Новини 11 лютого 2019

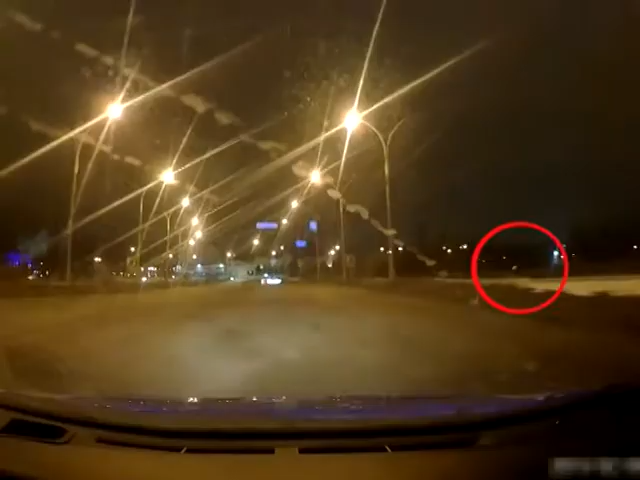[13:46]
Близько третій години ночі патрульним повідомили про бійку. Прямуючи на виклик, вони помітили дівчину, яка перелізла через перила Харківського мосту.